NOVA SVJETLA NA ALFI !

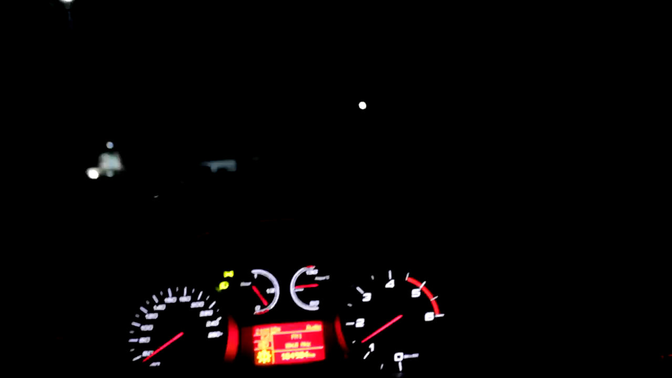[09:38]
I tako. Noć je pala što stiče vidljivosti. Znači ovih sjelica, ne znam šta da vam kažem iskreno.
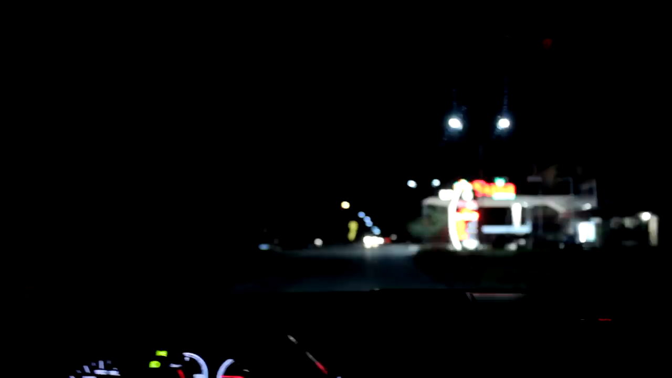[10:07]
Što je i logično naravno. Ali dosta slabije nego sa fabričkim ovaj sjelicama.
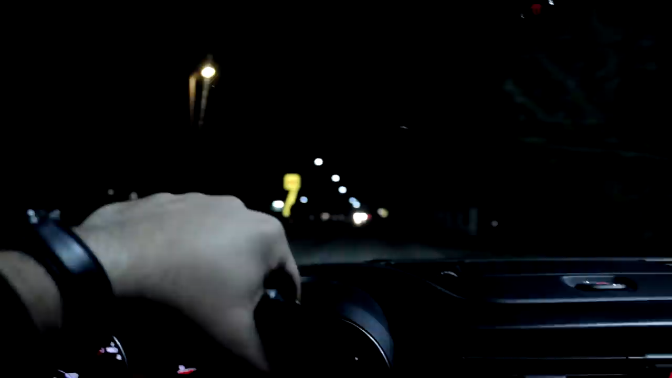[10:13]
Odnosno s onim običnim žutim sjelicama. Ne znam. Dobro je. Znači dobro je, ali nije perfektno. To je ono, hajmo reći, cijelokupan zaočak. E sad jedna stvar koja bi se mogla uraditi po pitanju vizetala. Jeste to da se ručno znači podignu.